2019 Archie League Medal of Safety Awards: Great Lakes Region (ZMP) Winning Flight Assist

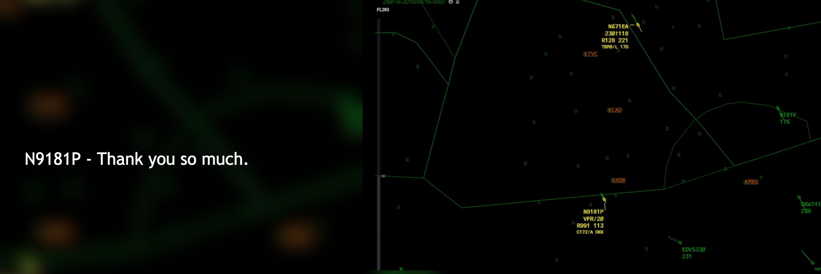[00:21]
Minneapolis, and I think this 9181 Papa. Can I please go to Big Rapids?
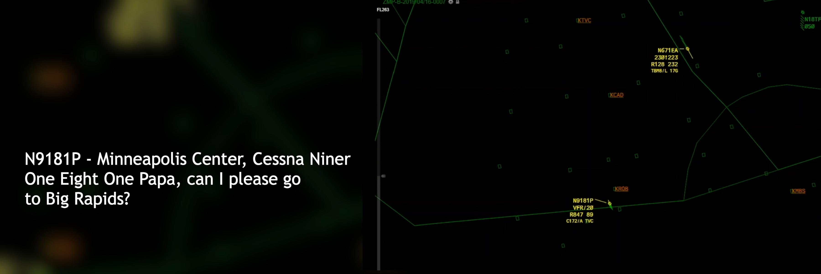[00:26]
Yeah, 9181 Papa. I'll show that in the system there. Big Rapids is at your 1 o'clock and 5 miles.
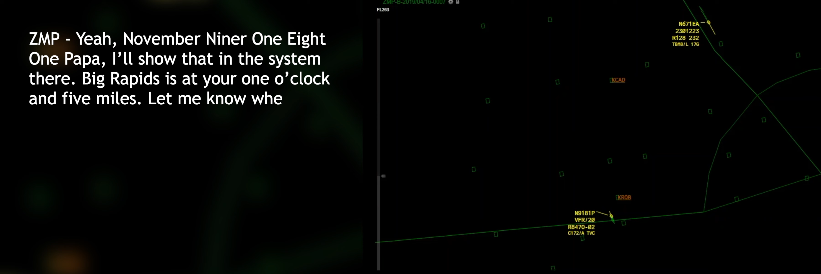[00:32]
Let me know when you see it. I got it in sight. And there's some crazy turbulence.
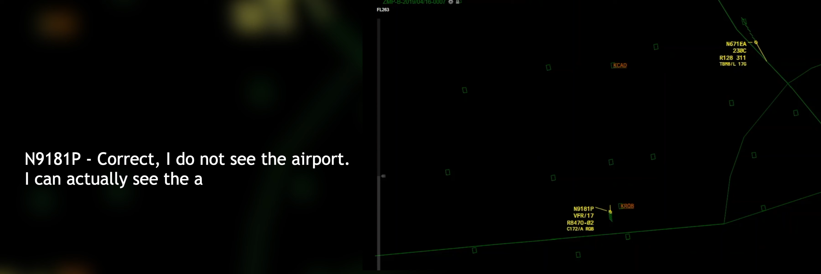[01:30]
I'll go to Big Rapids, please. Okay, 9181 Papa, that at the airport again.
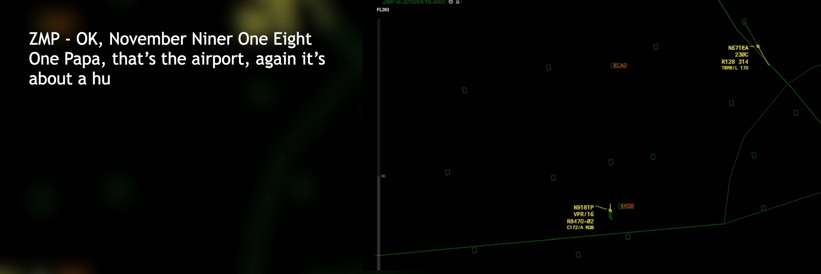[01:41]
It's about 100 heading from where you are right now. Nice deep breath. Let's focus on what we know how to do, all right? So we're just going to fly the airplane. Make sure you know your speeds, right? You know what speed you're going to fly on final there?
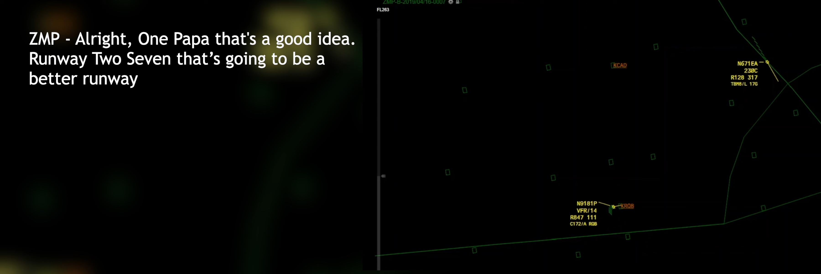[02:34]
Runway 27 is going to be a better runway than runway 9 there because the wind is from 310.
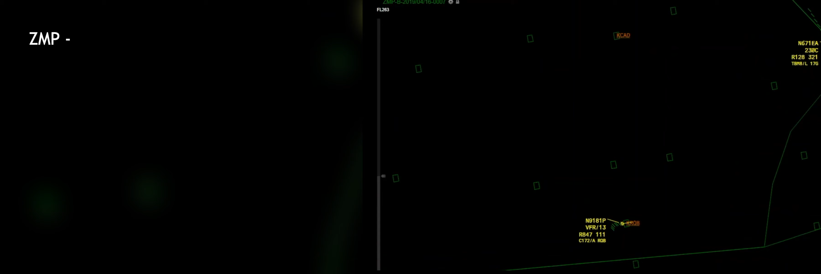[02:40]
Narrow 81, Papa, radar contact is lost. Say your altitude.